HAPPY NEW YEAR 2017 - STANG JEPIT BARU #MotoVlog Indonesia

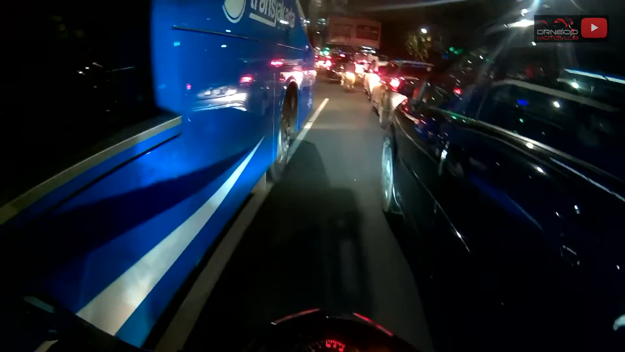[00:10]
Aduh Aduh bis Aduh Busway biru Busway biru Mau dipepet busway biru Wah